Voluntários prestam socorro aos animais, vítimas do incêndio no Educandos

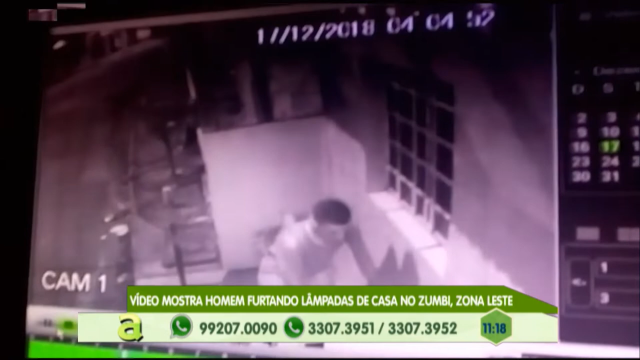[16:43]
Ignorou completamente a câmera de vigilância, a cara dele. A gente está vendo o ladrão de lâmpada, o Aladdin, olha aí, ó.